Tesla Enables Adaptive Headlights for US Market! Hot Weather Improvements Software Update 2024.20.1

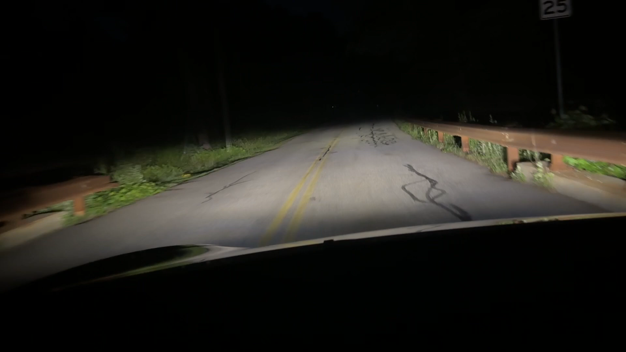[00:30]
Now it only seems to be active on low beams and when you're turning the wheel around corners. Now the overall light pattern doesn't seem to change. It seems to just focus the brightest part of the beam as you're turning. Now I've had Volkswagens with adaptive headlights that had a more pronounced turning feature and they have a dedicated cornering lamp. So this isn't as much of an effect as I've seen in other cars. But there's no motors or beam turning here.